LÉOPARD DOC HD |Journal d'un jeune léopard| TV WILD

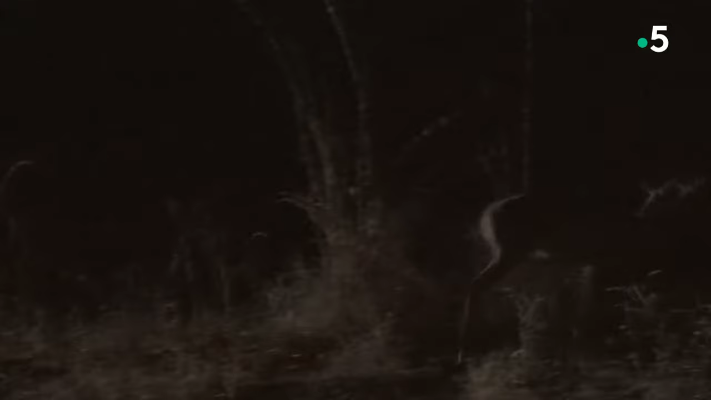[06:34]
Il ne comprend pas le principe de la traque.
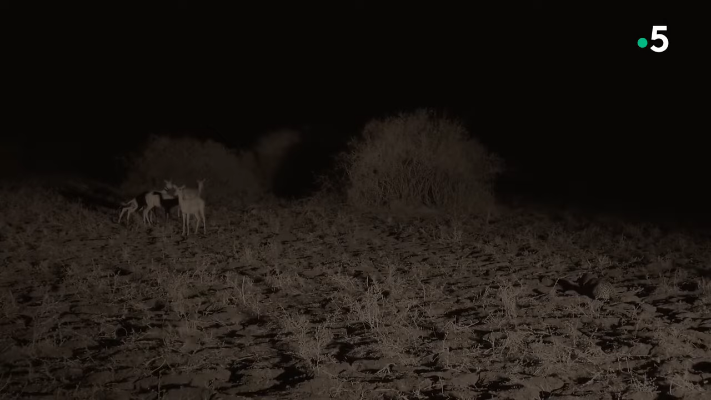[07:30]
Pemba renonce aux impalas, mais il a envie de relever un nouveau défi. Les oiseaux sont peut-être plus faciles à capturer. Il y a des pintades perchées là-haut.
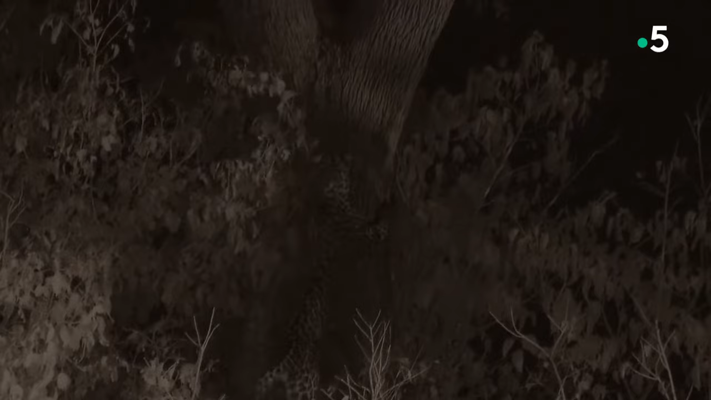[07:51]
Reste à trouver comment atteindre le sommet de l'arbre.
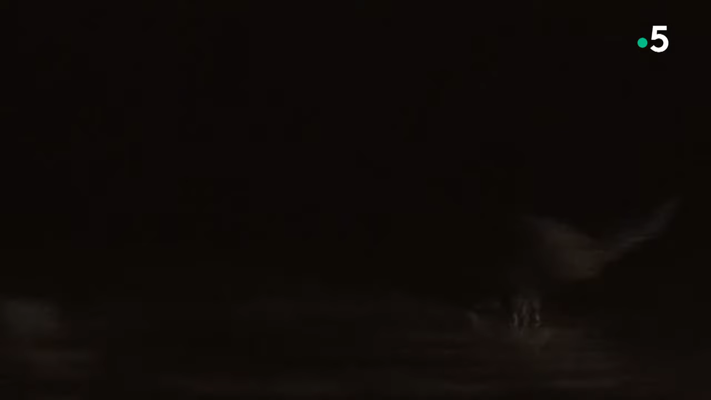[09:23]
Elle serre la trachée de l'impala pour le réduire au silence. Il ne faut pas attirer l'attention des charognards. Elle a de la visite. Les hyènes sont toujours là, prêtes à lui voler son butin.
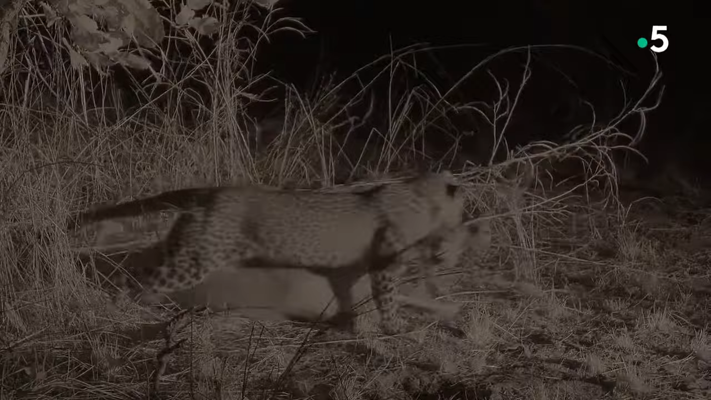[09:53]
«
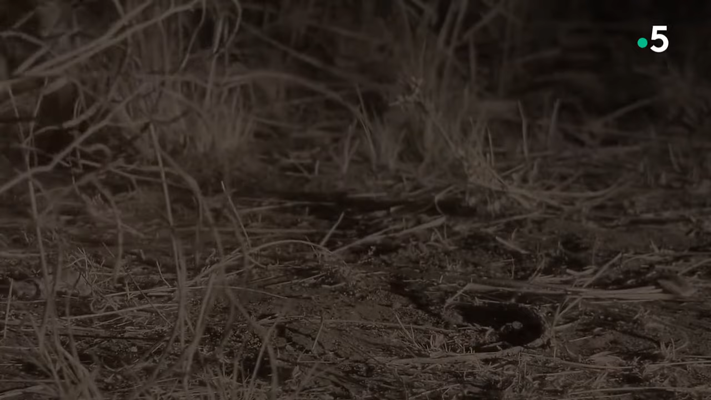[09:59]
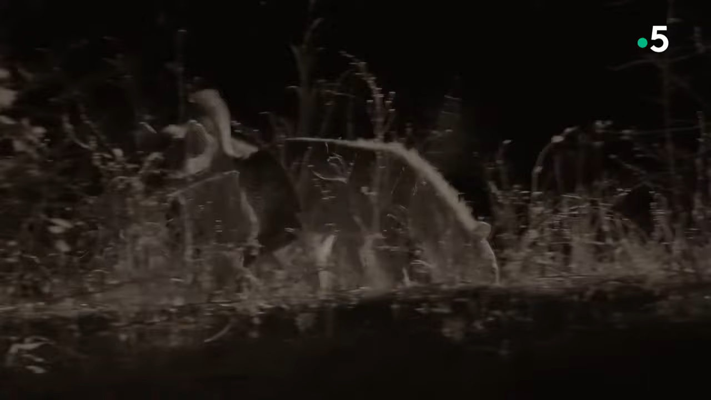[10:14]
Chaque nuit ou presque, les charognards s'emparent de sa première proie. Elle en a pris l'habitude. Retour à la chasse.
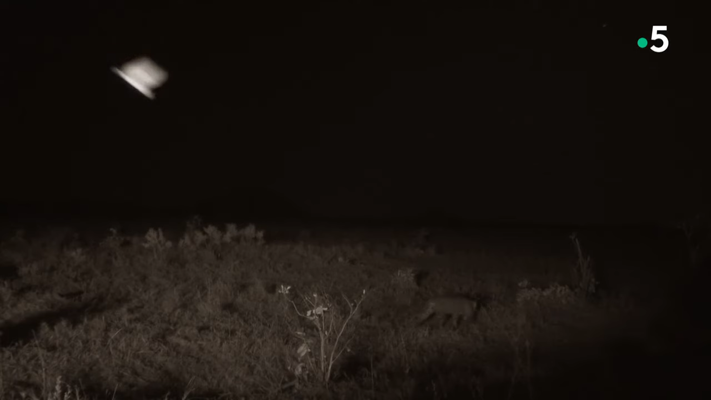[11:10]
Fidèle à sa réputation, son héroïne de mer tue un autre impala. Pemba doit à tout prix s'améliorer dans l'art de hisser les proies en hauteur.
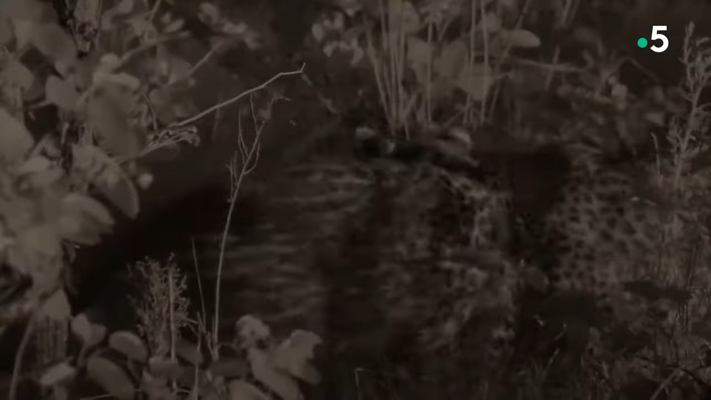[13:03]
Mais au travail, les hyènes ne vont pas tarder.
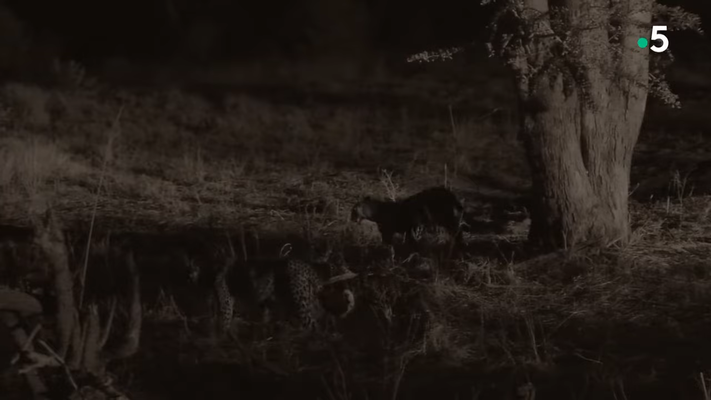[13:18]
Il doit emporter la carcasse dans l'arbre.
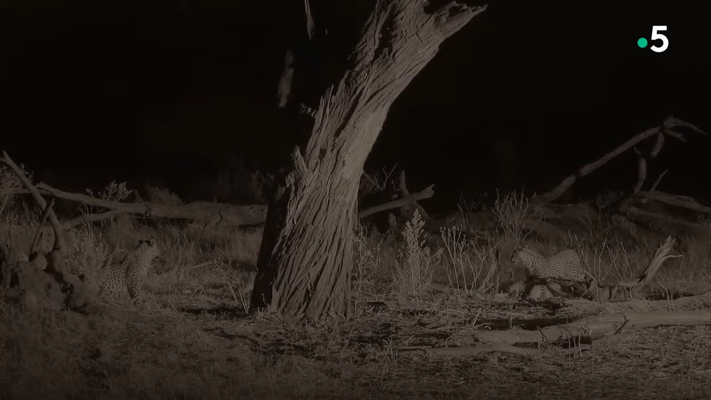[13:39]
Ce sont les ordres. C'est le béaba de la vie de léopard. Si Pemba n'en est pas capable, il mourra de faim quand il se retrouvera seul.
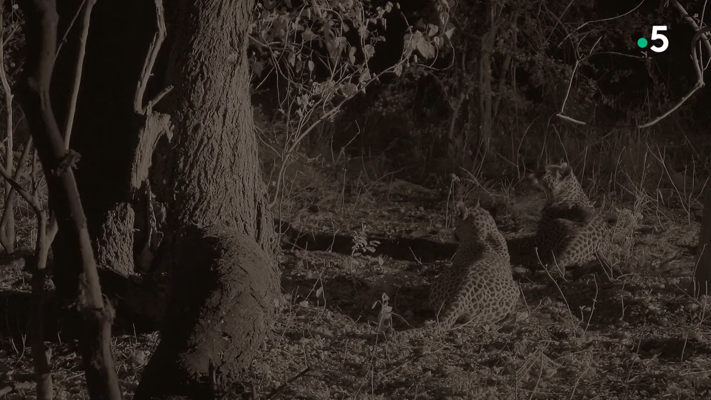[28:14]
Il faut monter la garde. Le mâle finira bien par s'éloigner.
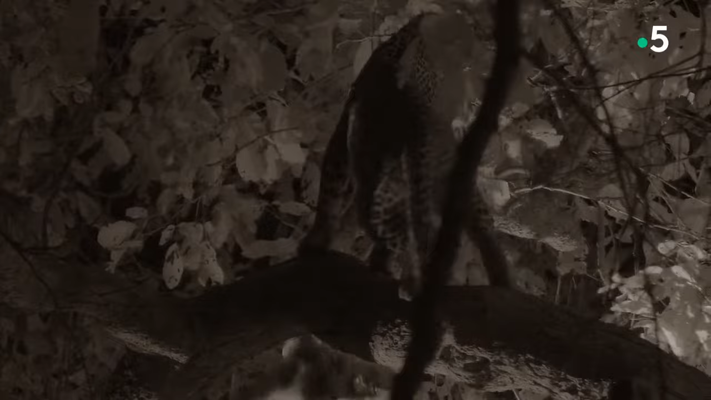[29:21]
Il faut faire vite. Mais le cadavre est coincé.
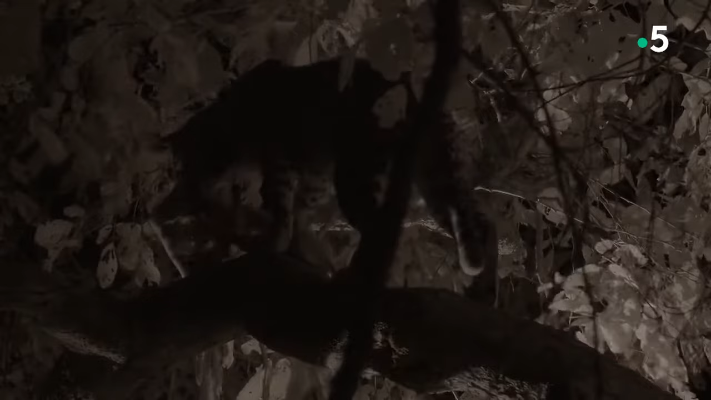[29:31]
La carcasse est en morceaux. C'est plutôt une bonne nouvelle.
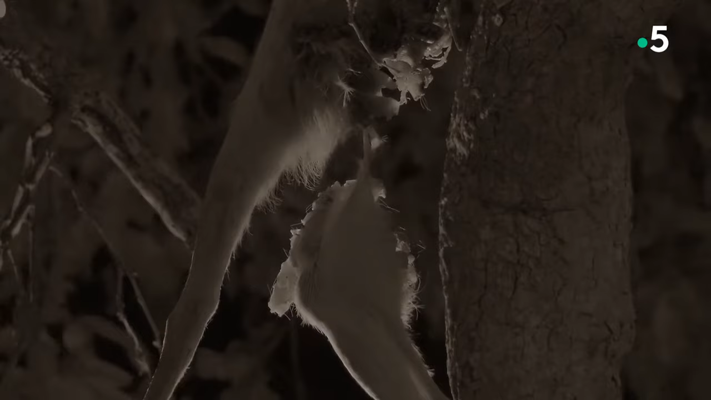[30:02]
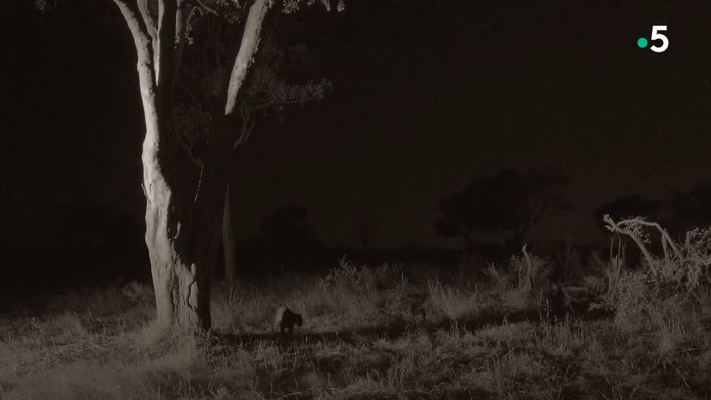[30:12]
Enfin, Pemba a réussi. Il n'a peut-être pas tué le repas, mais il se l'est procuré.
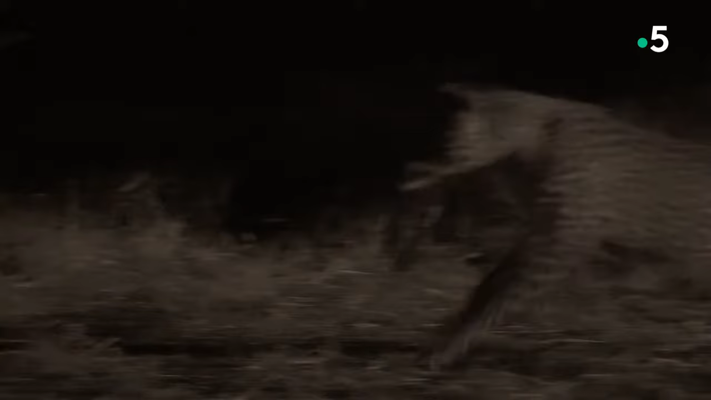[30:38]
Les voilà pris sur le fait.
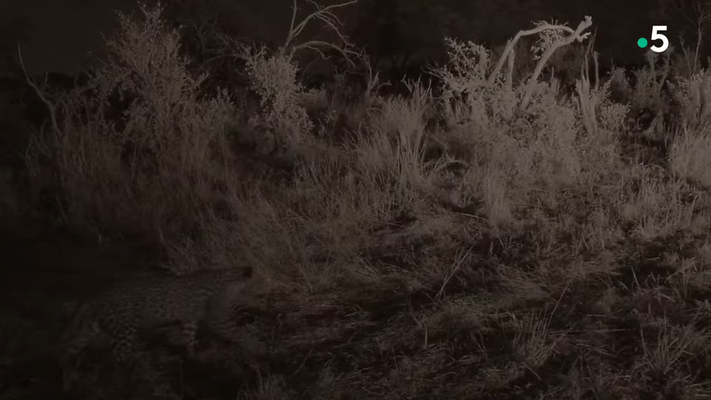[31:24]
Mais le jeune léopard a survécu. C'est un premier pas vers l'indépendance.
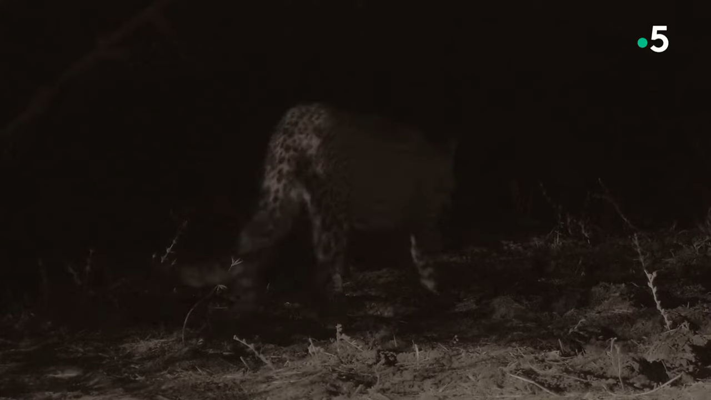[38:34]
C'est un nouvel échec. Il est faible. Sa mère et ses repas sans effort lui manquent.
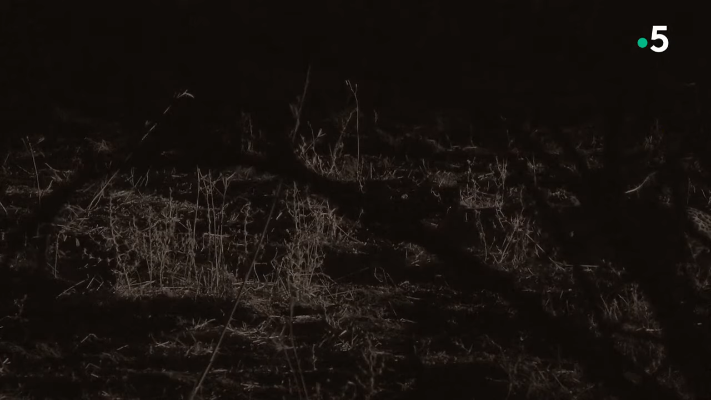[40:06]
En avant. C'est une mise à mort dans les règles de l'art. Une première pour Pemba. Mais les hyènes gâchent ce court instant de gloire. Yeah.
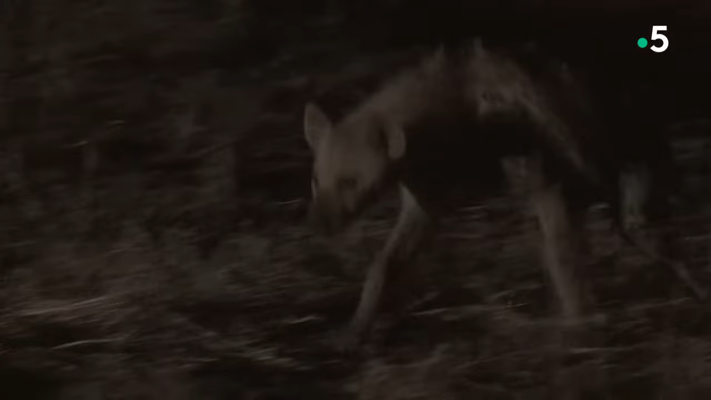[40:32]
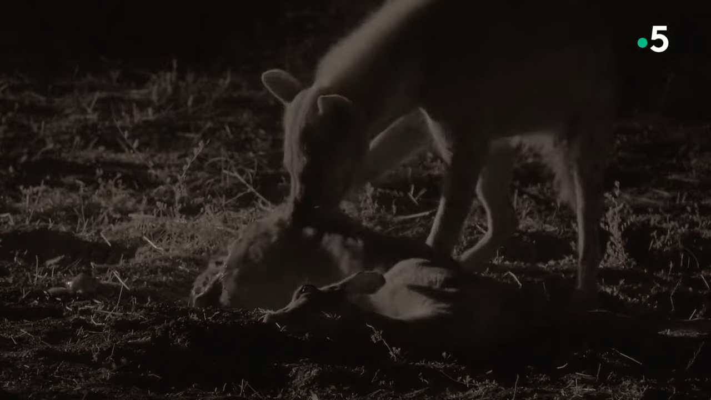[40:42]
Emba s'est donné trop de mal pour se laisser faire.
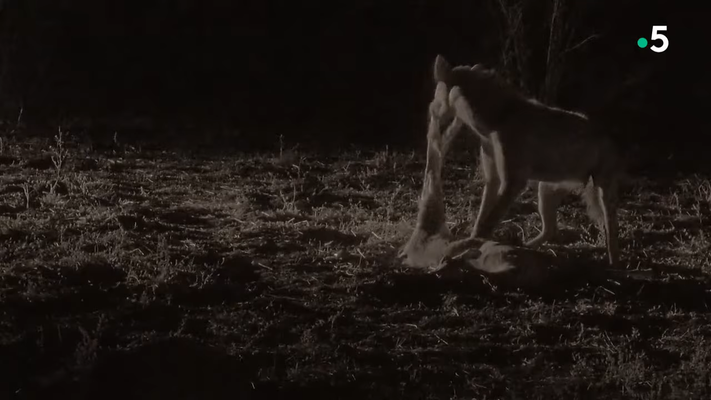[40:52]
La hyène fait deux fois sa taille. Elle pourrait facilement l'emporter sur lui. Mais il a mérité ce repas.
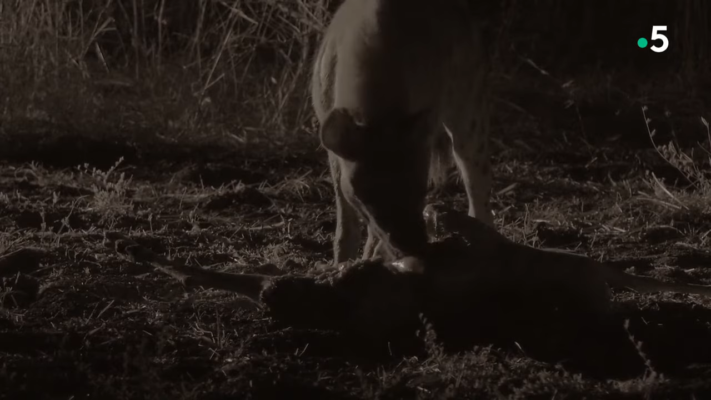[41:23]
C'est de pire en pire. Un groupe de hyènes peut nettoyer un cadavre en quelques minutes.
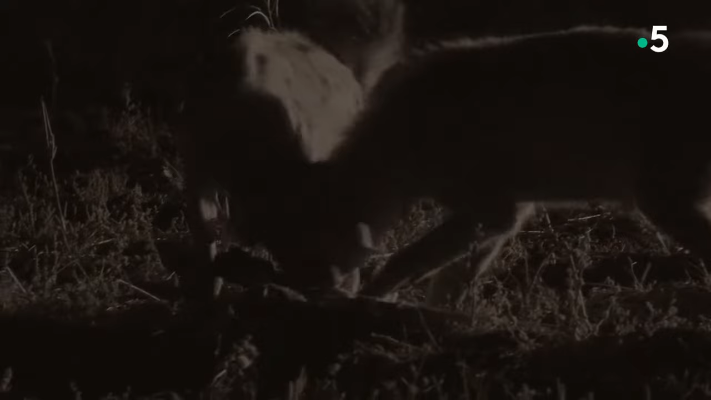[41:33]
C'est maintenant ou jamais. Il en est capable. Il a déjà fait face au danger. C'est maintenant que toutes ces années de formation vont payer. Il est temps de libérer toute la puissance du léopard.
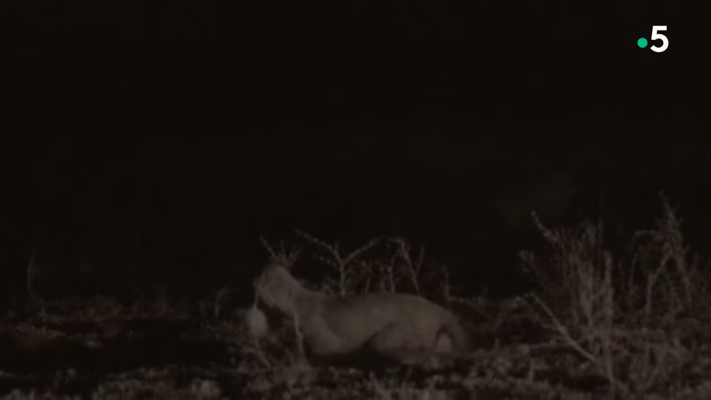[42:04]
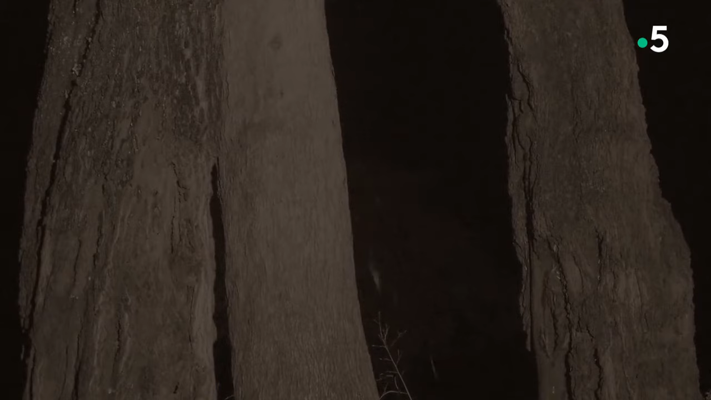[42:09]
Pemba a franchi deux étapes majeures dans la même nuit.
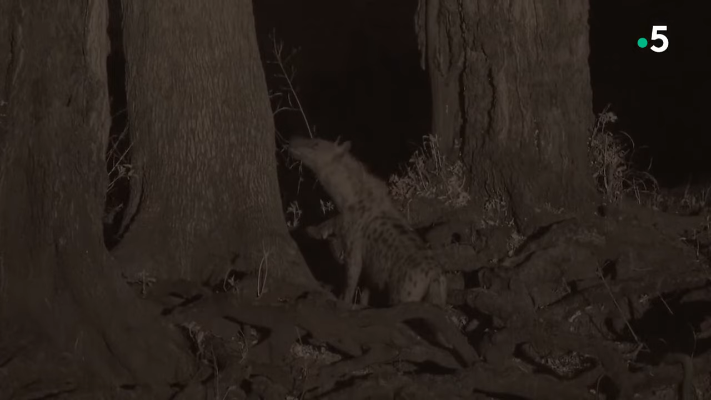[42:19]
Enfin, il a hissé sa proie dans un arbre. L'adolescent est devenu adulte.